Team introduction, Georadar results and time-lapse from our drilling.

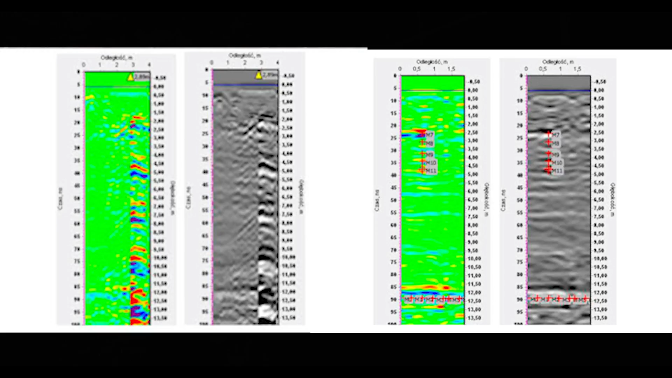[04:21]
Sorry, mosquitoes. I'm no expert. Speaking about ground penetrating equipment, we call it GeoRator.